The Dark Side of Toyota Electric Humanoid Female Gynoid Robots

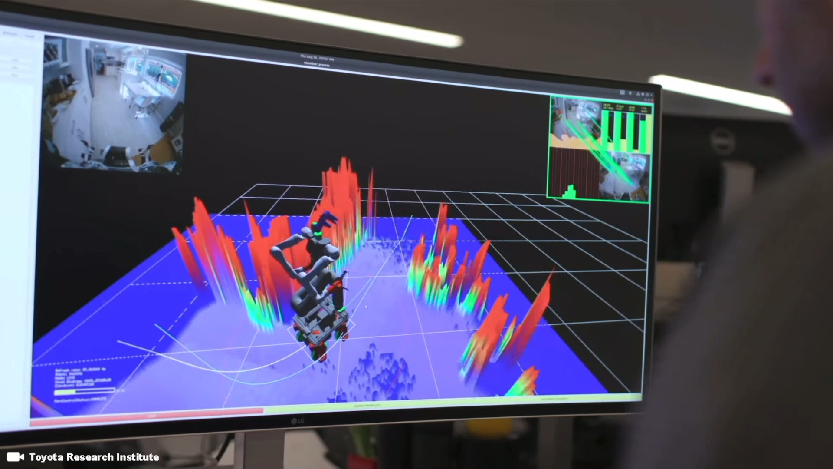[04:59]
Our robot has high-resolution visual and depth sensors with a very wide field of view.
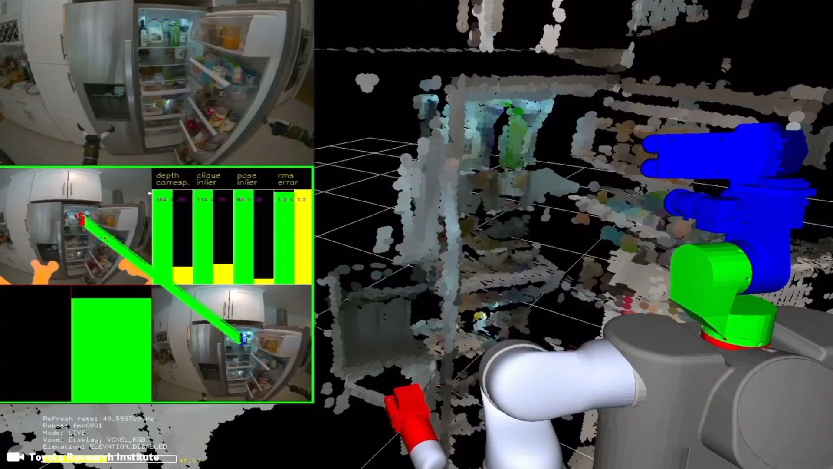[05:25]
When the robot is taught a behavior, it associates that movement with what it sees in the scene before it.
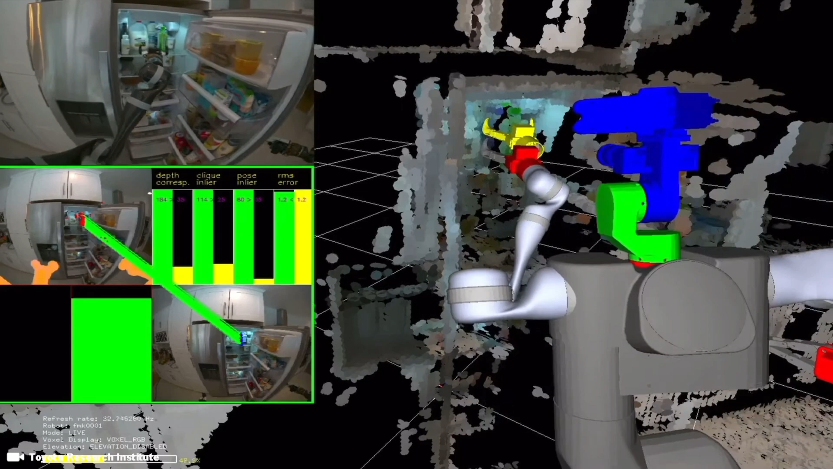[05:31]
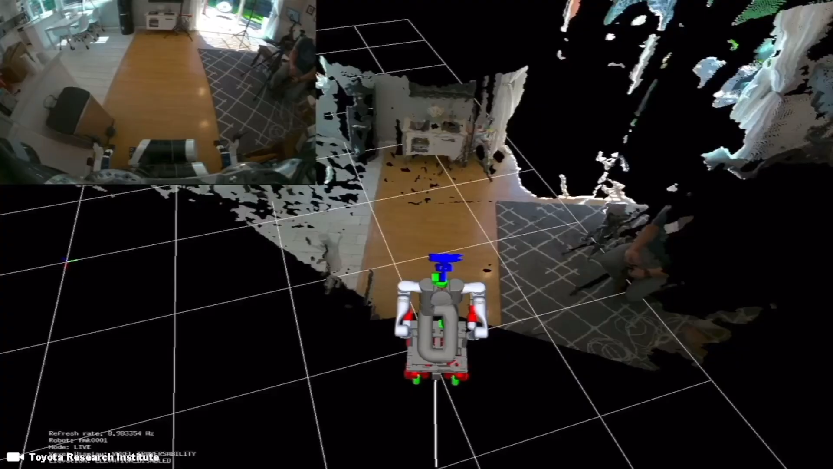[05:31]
It then combines visual and depth data into a 3D representation of the environment.
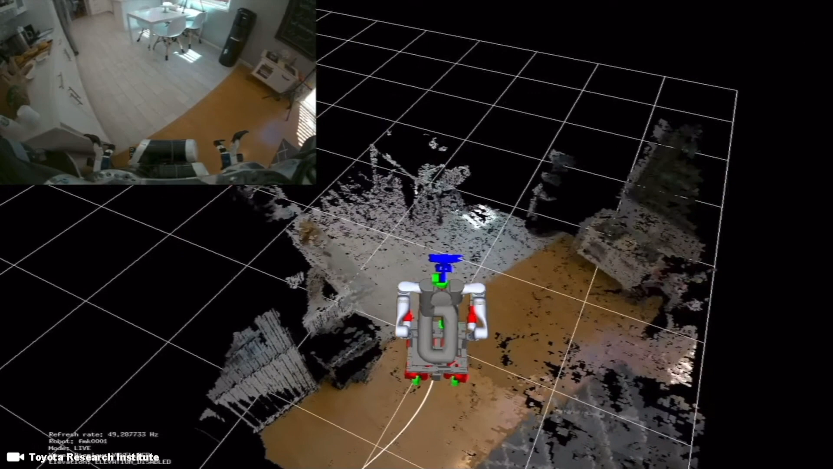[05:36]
It then plans collision-free motion for its body and arms. If it detects something unexpected, it can stop, react, and recover, and then plan again.